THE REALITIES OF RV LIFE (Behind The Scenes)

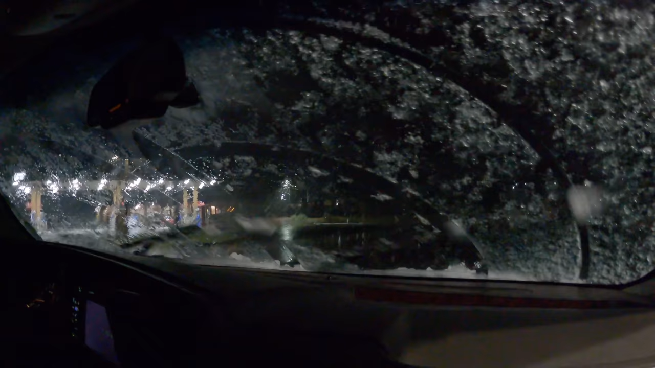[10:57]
Oh my god. Dude, the windshield is completely frozen over.